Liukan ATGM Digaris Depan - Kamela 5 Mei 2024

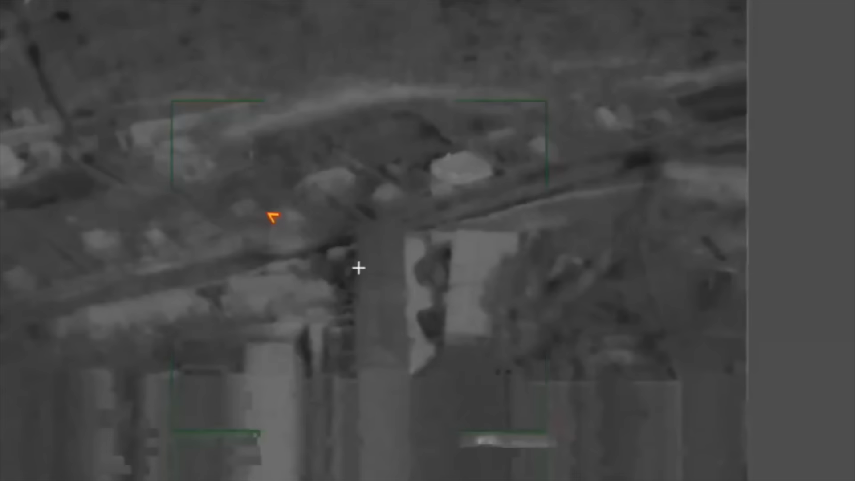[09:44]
Drone Supercam S-350 Rusia dikatakan mendeteksi 2 unit MLRS Vampir yang disiagakan oleh pasukan Ukraina di sekitar perbatasan Provinsi Belgorod.
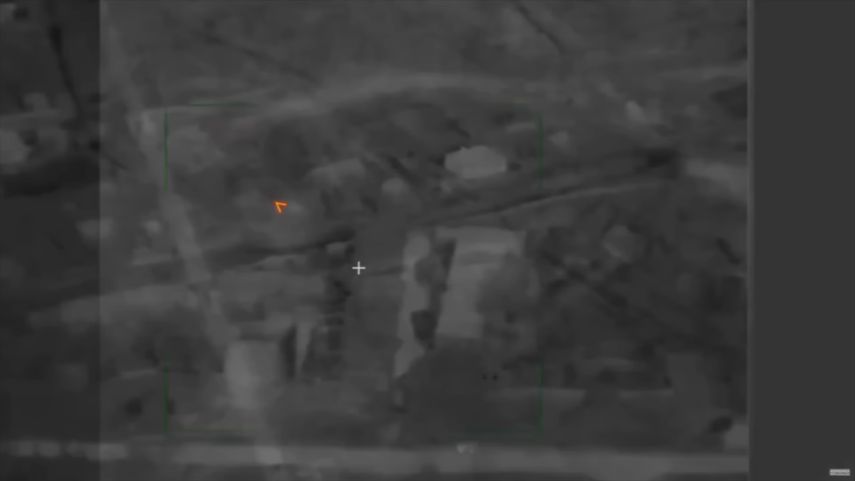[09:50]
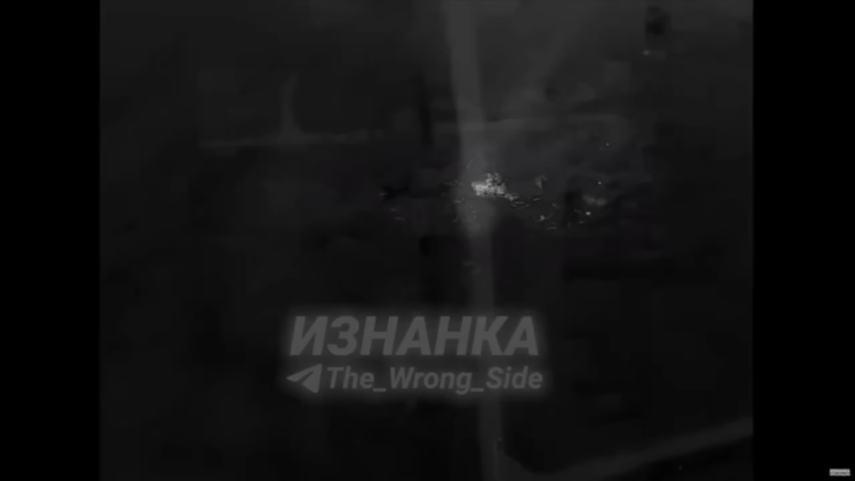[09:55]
Kemudian pasukan Rusia menanggapi dengan mengirim 2 unit ke MLRS Tornado S ke posisi MLRS Vampir itu.
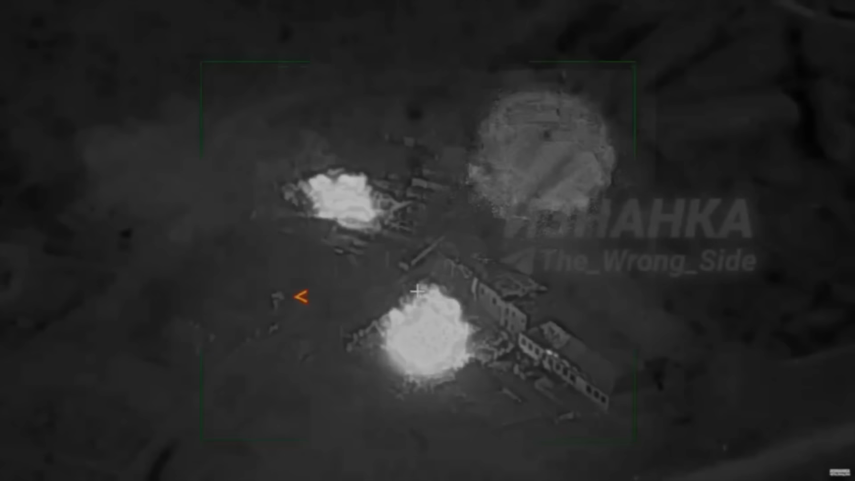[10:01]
Dan hasilnya bisa kita lihat, bagaimana di akhir video ada 2 titik yang menyala.
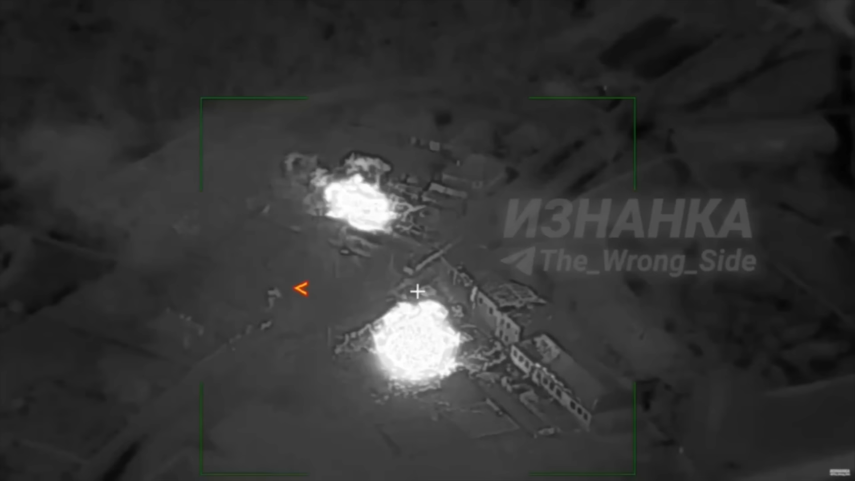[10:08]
Pastinya akurasi dari Tornado S tak perlu diragukan lagi.